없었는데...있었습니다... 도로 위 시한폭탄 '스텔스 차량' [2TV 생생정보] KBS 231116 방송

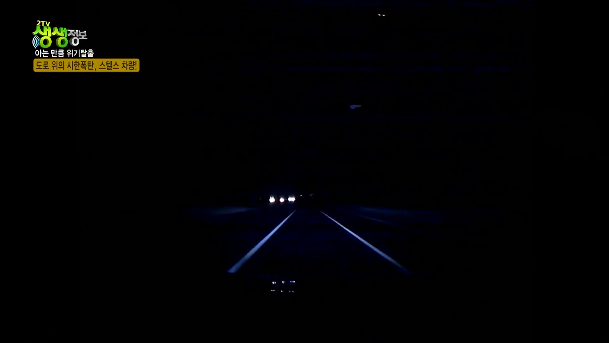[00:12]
어둠 속에서 갑자기 나타나는 스텔스 차량입니다
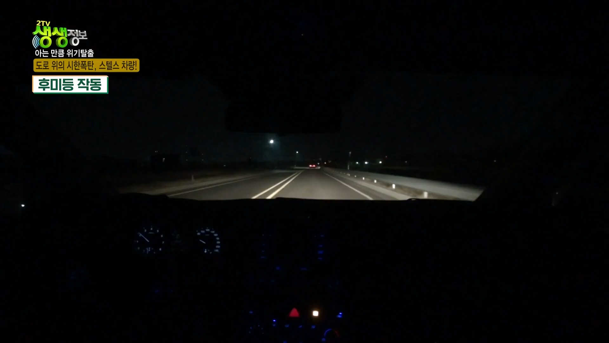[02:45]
앞차량이 정상적으로 후미등을 작동했을 때 먼 거리에서도 확인이 가능합니다 때문에 충분한 안전거리 확보 후 멈출 수 있습니다
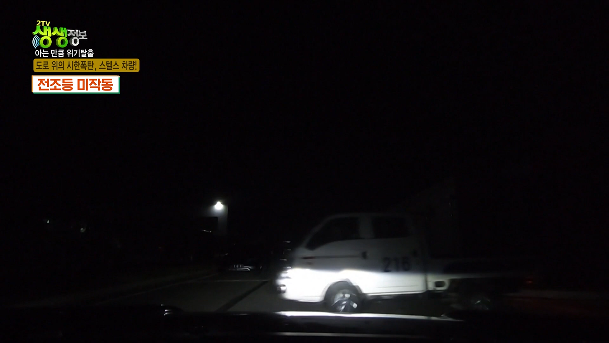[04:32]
받게 됩니다 진짜 안 보이네요 갑자기 튀어나와서 속도가 조금 빨랐더라면 부딪힐 수도 있었겠네요